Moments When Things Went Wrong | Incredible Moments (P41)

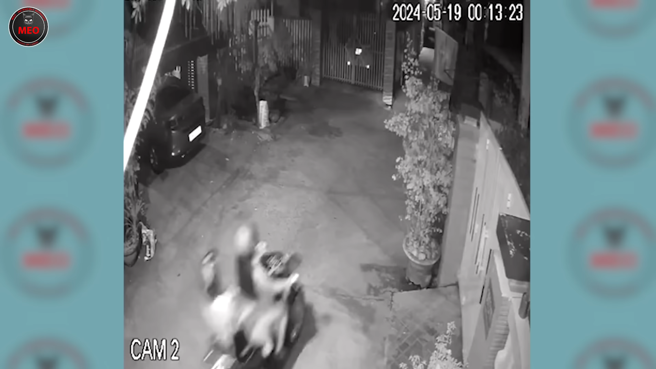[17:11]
He just did the hardest thing on the stretch of road.